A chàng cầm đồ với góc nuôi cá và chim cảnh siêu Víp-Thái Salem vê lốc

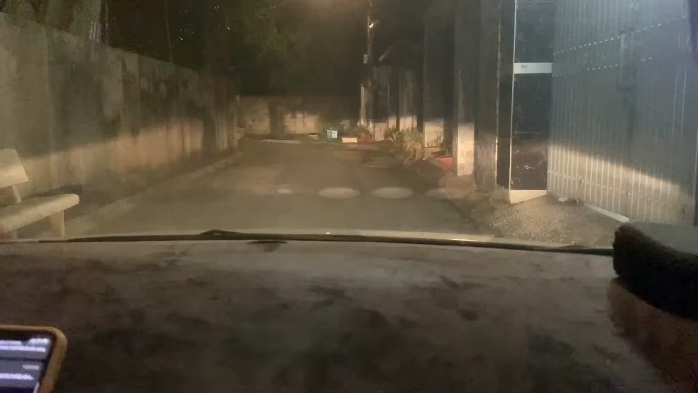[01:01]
Này là thuộc Hóc Môn. Cái này là Hóc Môn nha anh em. Khúc Phan Văn Hớn mình chạy vô á. Hình như là qua gần cái cua này là tới phải không Dục?
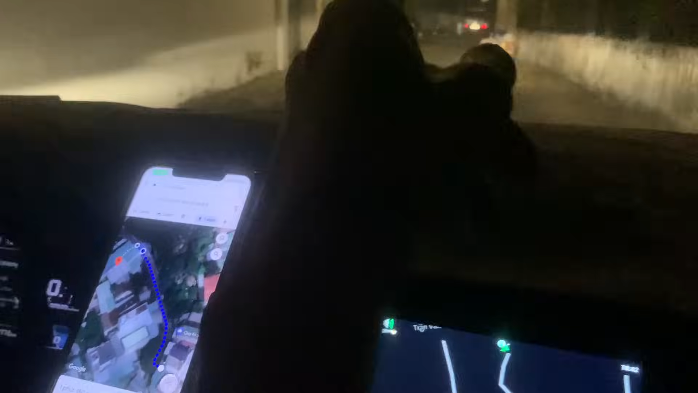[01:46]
Hình như đâu ngay đây hay sao này, nhìn cửa này nè. Cái mình ngừng đây quá.
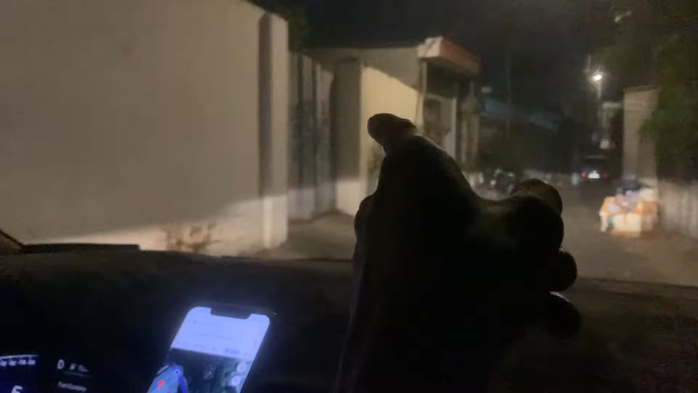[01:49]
Cái cửa sắt này nè. Để Thái đi xuống nha anh em.
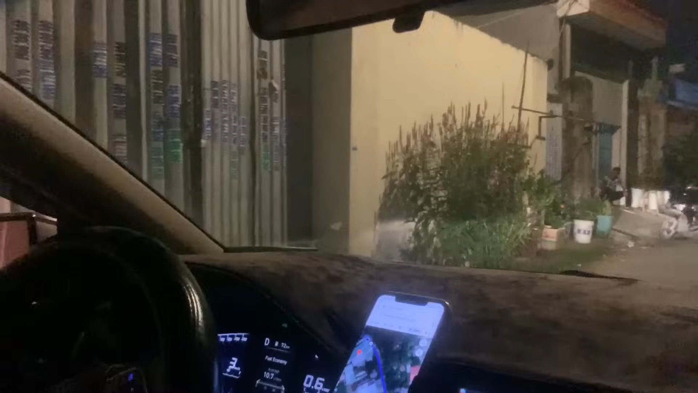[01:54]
Để xuống anh hỏi có phải không, hay là điện thoại đi chứ sao, thấy quá cửa rồi.
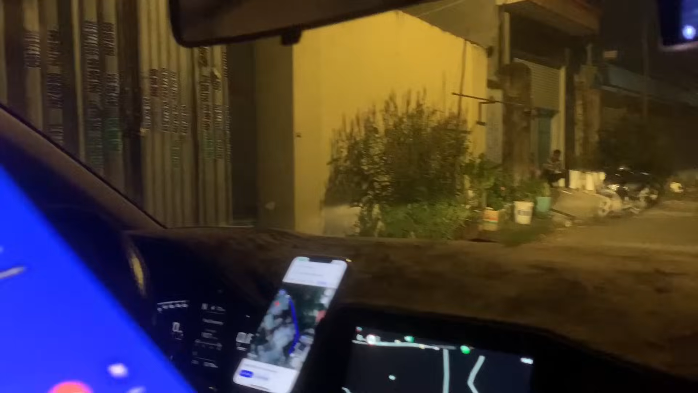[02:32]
Cái cửa anh thấy có cái một cái cửa nhôm nhôm, cửa thiết sắc sắc này, khóa lại này ngay cái định vị á.